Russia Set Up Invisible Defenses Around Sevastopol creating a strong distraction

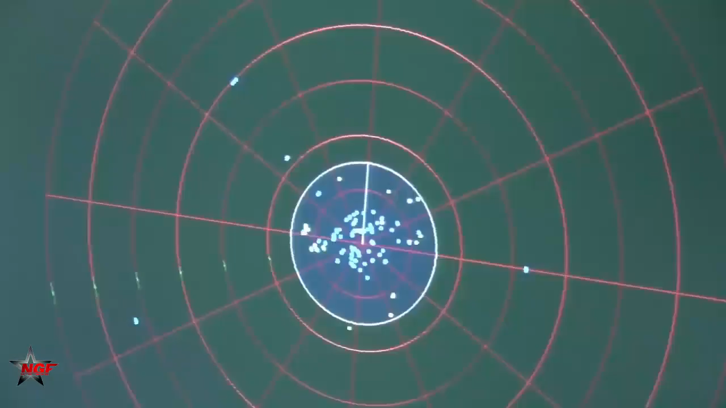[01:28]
don't jump to the conclusion that the detected disturbances are indicative
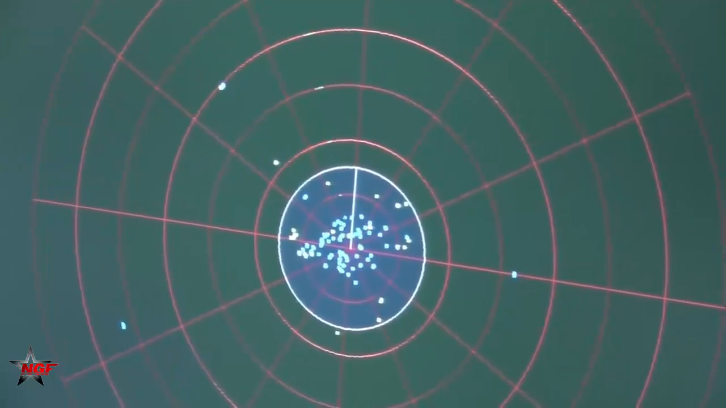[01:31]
of a novel russian radar system
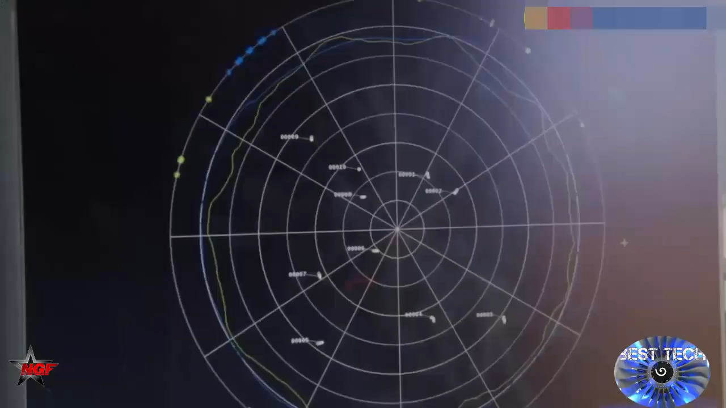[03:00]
the voronezh dm radar system for example operates in
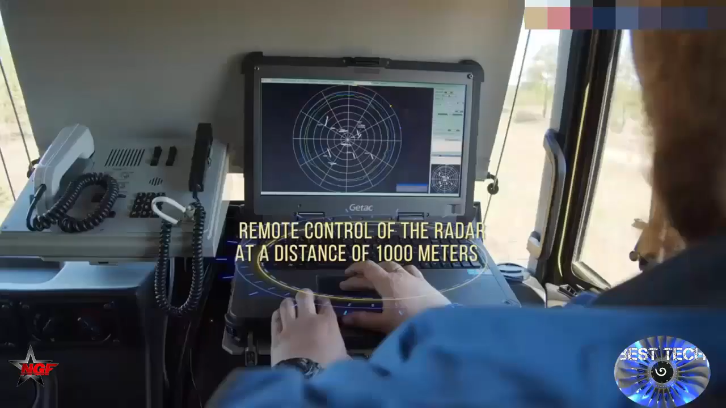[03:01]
the decimeter wavelength
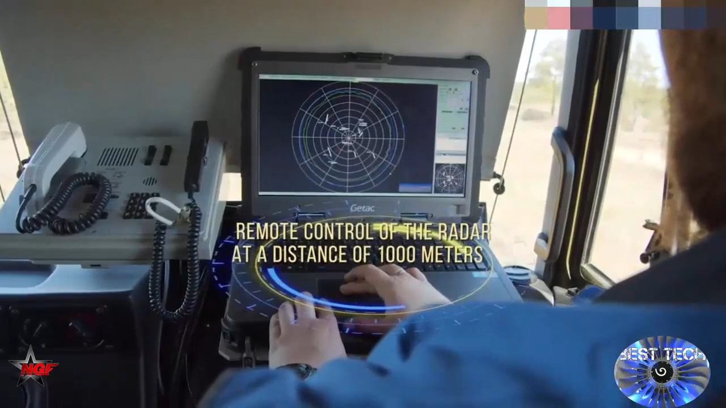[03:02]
range and is designed for long-range detection and tracking of ballistic missiles its powerful radar beams can cover a large area
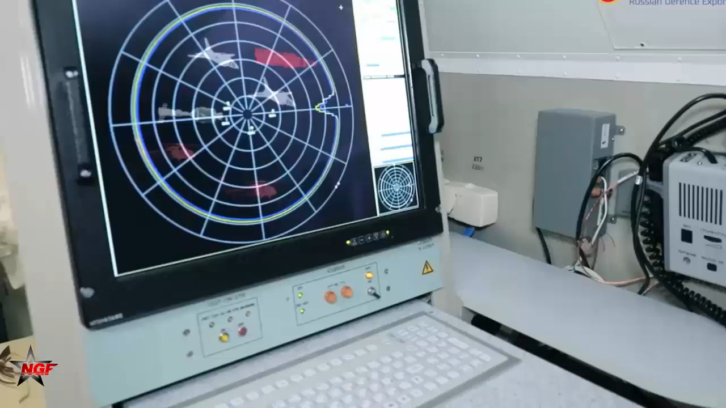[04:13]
interference is a result of the radar's high power transmissions and the electromagnetic fields they generate
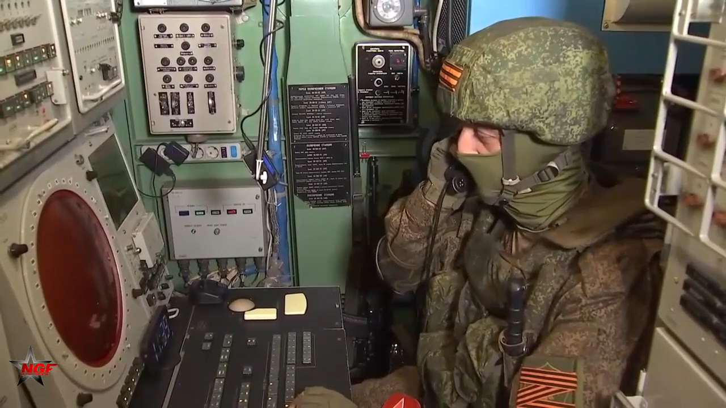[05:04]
the nebo m radar system is known for its advanced electronic countermeasures capabilities which can disrupt satellite imagery and make it difficult to capture its exact location
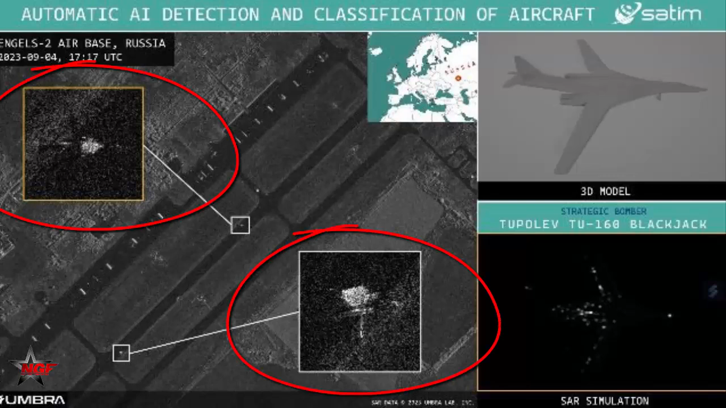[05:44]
when examining signal reflections you might come across some odd characteristics that don't align with the usual geometric structure and material makeup of the aircraft